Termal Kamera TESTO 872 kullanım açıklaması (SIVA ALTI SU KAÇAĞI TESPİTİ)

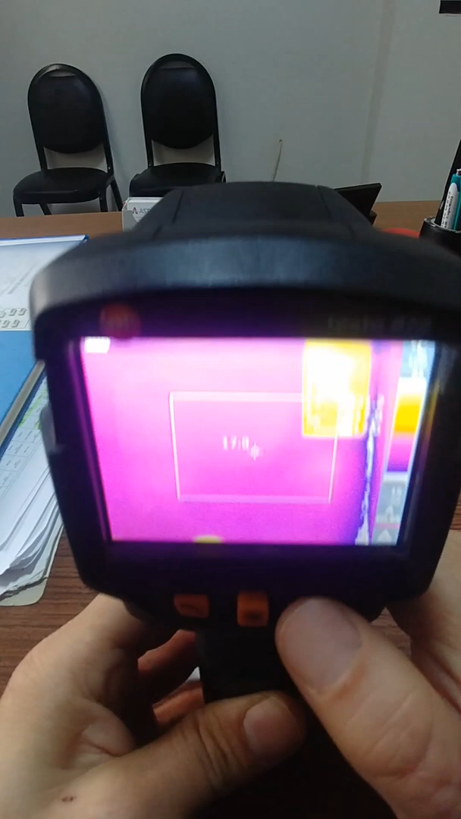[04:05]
Bakın karşı tarafta göreceksiniz duvarda. Tuttuğum yerin sıcaklığını gösteriyor şu anda.
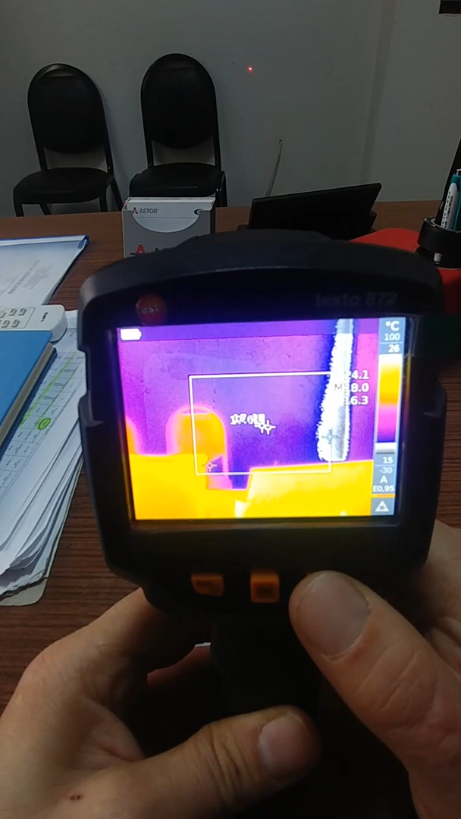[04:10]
Karşı duvarda bakarsanız lazer geziyor. Şu an sandalyelerin üzerinde. Lazeri açıp kapatabiliyorsunuz buradan. Lazeri açtığınızda ekranda lazerin olduğu noktanın sıcaklığını da yazıyor ama şu anda hem
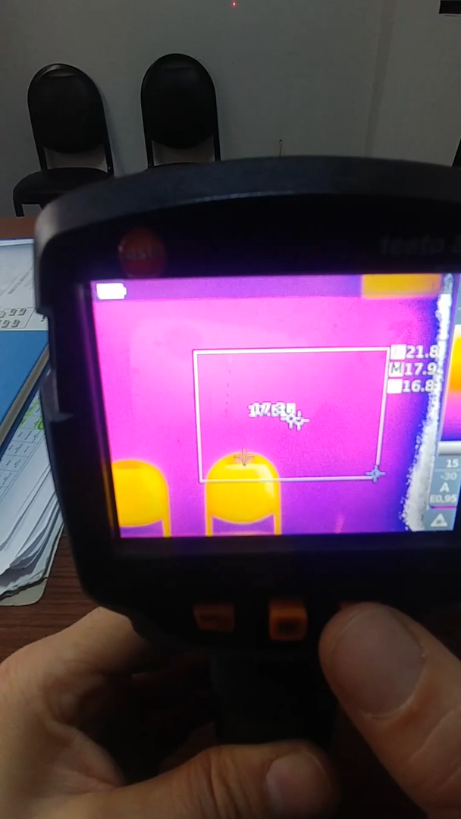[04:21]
merkez imleci hem de ikisini bir arada kullandığınız zaman yazıları süste biniyor.
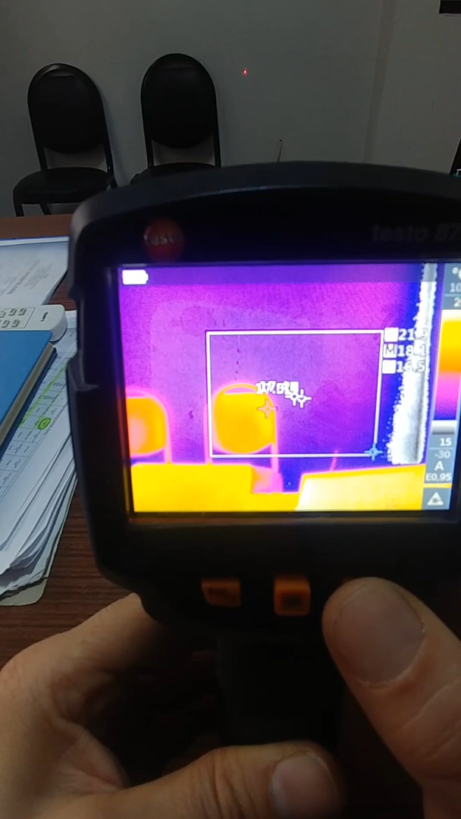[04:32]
Bu durumda merkez imlecini kapatmanızı tavsiye ederim. Daha iyi bir görüntü alırsınız. Şimdi bu kısa yol tuşuna başka ne özellikler atanıyor? Onları göstereyim.
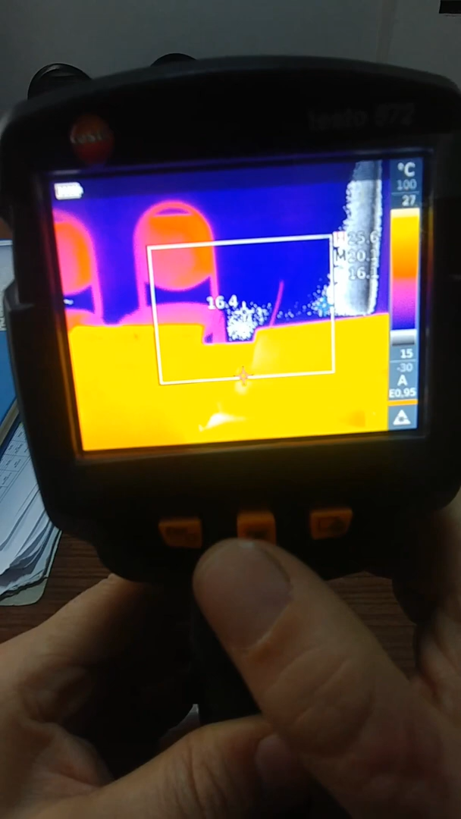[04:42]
On screen: scale bottom 15°C
Bunun için şu joyisteyi sağa doğru çekiyorsunuz. Atanabilecek özellikler çıkıyor.
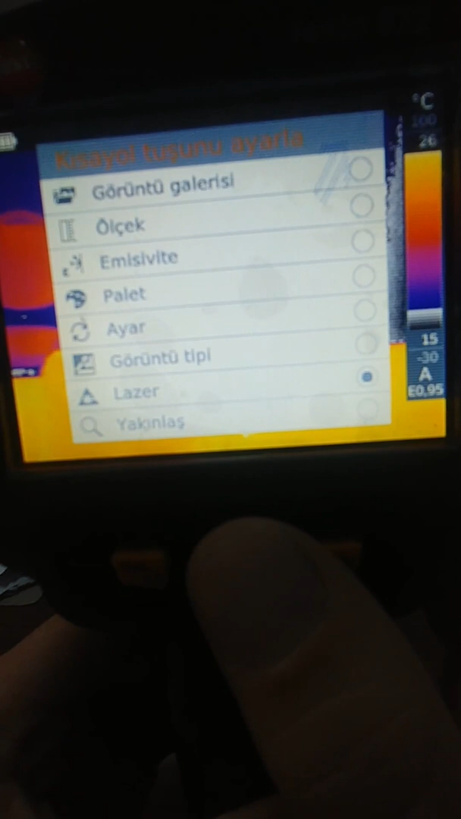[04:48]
İşte görüntü kadar. çektiğiniz görüntüleri oradan hemen görmek isterseniz.
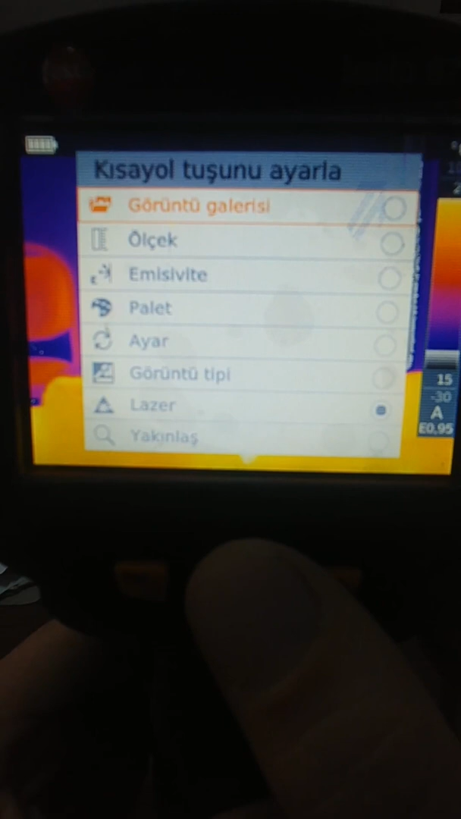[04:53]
Kısa yol oladan hemen. Onu seçersiniz. Ölçek ölçek var.
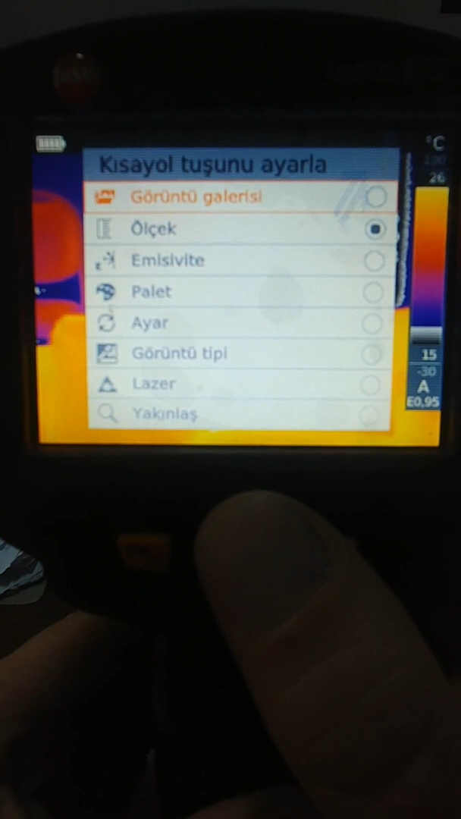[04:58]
MCVT dedikleri bir olay var. Burada işte ısının hassasiyetini ölçüyor.
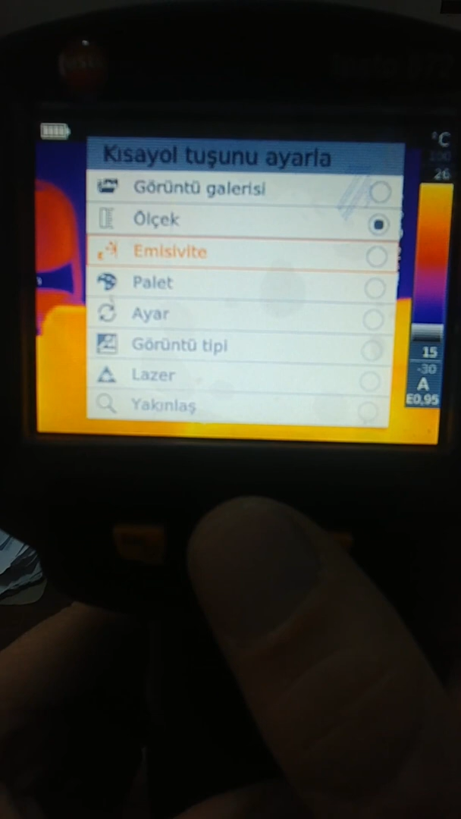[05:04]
Hani ayarlayabiliyorsunuz. demir mi ölçüyorsunuz? Tahta mı ölçüyorsunuz?
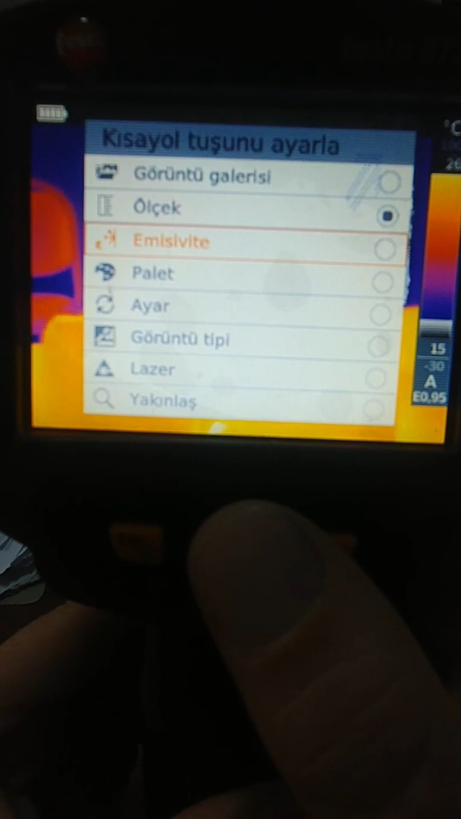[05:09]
Başka bir malzeme mi ölçüyorsunuz? Onun seçenekleri var. Çok ince ayar için yani.
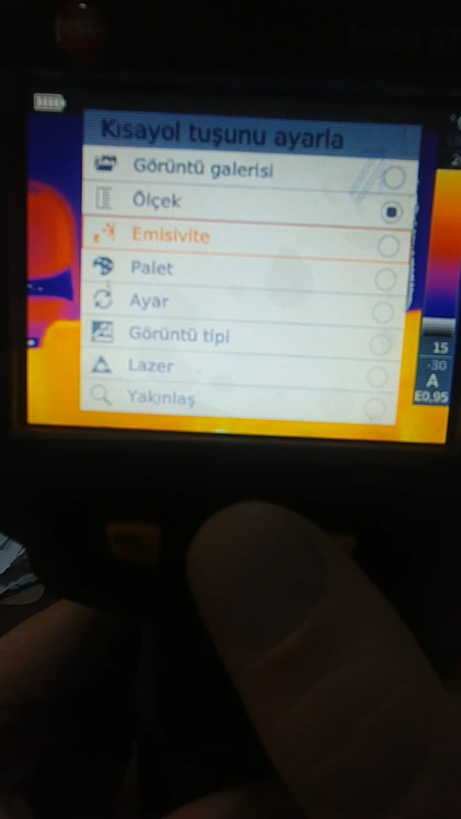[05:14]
Çok hassas işler yapacaksanız bunu kullanabilirsiniz ama diğer türlü gerek yok.
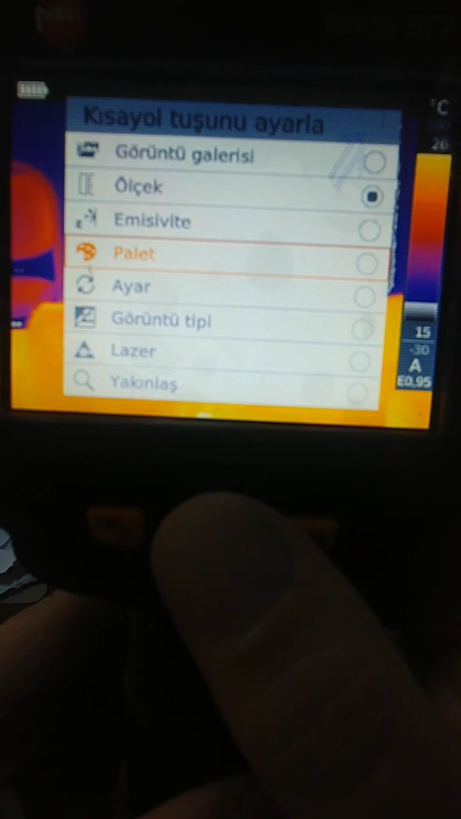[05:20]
Burada işte o az önce kullandığımız paletler var. Renk seçenekleri yani. Hangi renklerde göstermesini istiyorsanız buradan seçiyorsunuz. Buradan bu ayar dediği makineyi sıfırlıyor.
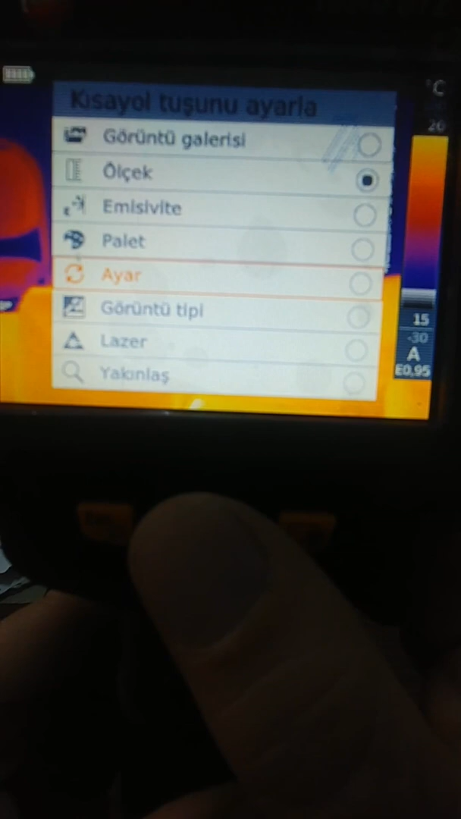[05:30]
Yani resetliyor. Her seferinde. İsterseniz bunu atayabiliyorsunuz. Şu tuşa özelliği atayıp da yapabiliyorsunuz.
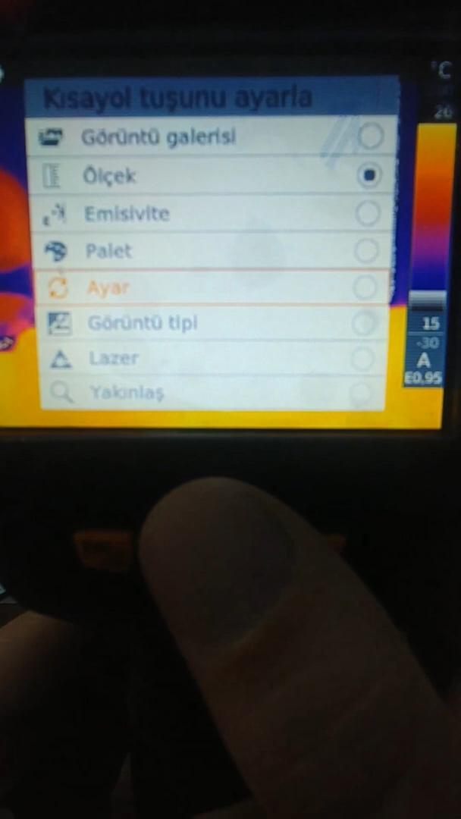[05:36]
Ama orada çok gerek yok. Görüntü tipi. Bunu mesela seçebilirsiniz.
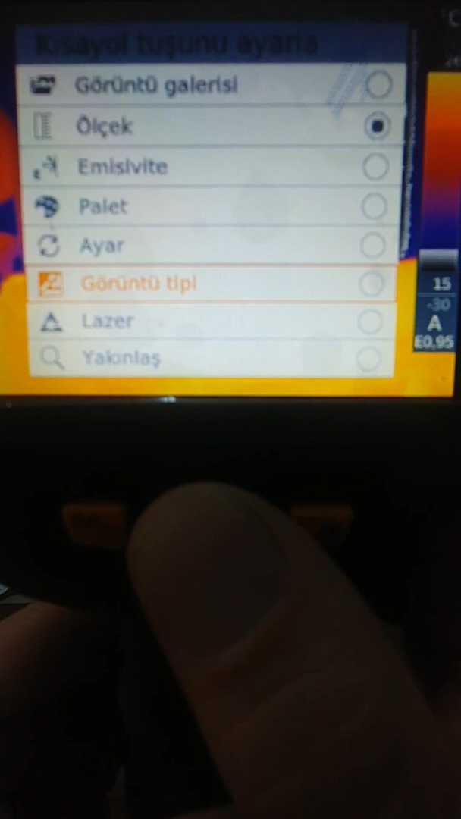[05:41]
Görüntü tipini seçtik. Bu ne işe yarıyor? Bu şu an bu tuşa şu tuşa bu özellik atanmış oldu.
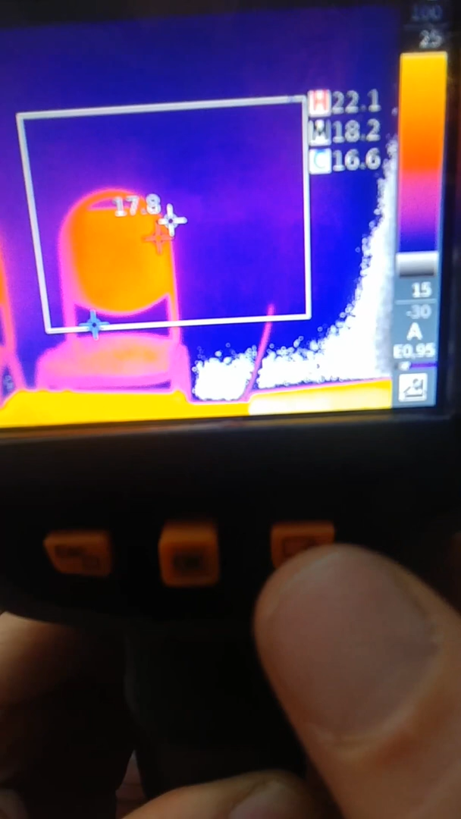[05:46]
Yani şu tuşa ben görüntü seçeneği özelliğini atadım.
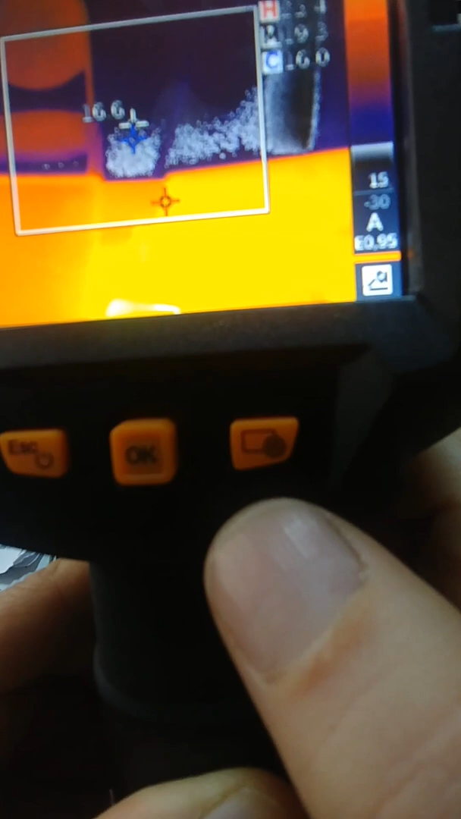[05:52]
Ne yapıyor? Buna basıyorsunuz. Normal kamera görüntüsüne geçiyor artık.